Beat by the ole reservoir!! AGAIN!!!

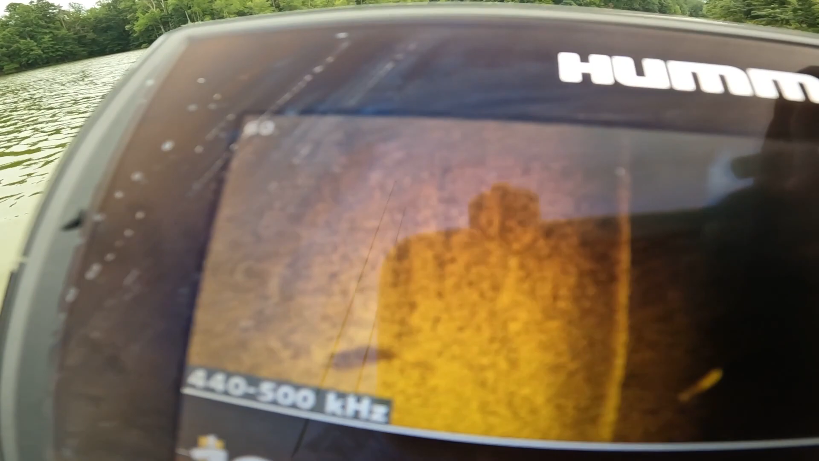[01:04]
Some substantial things crawling at 19 feet. But anyway, I got a variety of rods and reels back here.
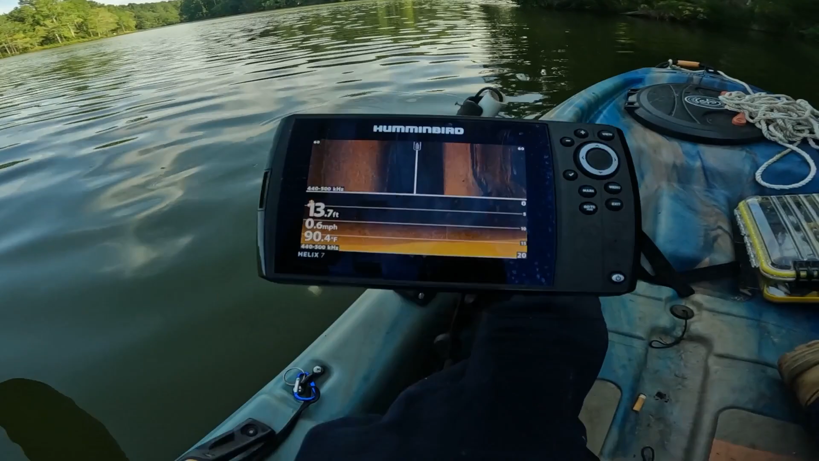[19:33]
On screen: depth 13.7 ft, water 90.4°F, speed 0.6 mph
I'm just sitting here watching the old hummingbird, seeing what's... You know, probably wondering what I'm looking at. I don't know if you guys can probably see that. I'll see. Yeah, there you go. You guys can see that.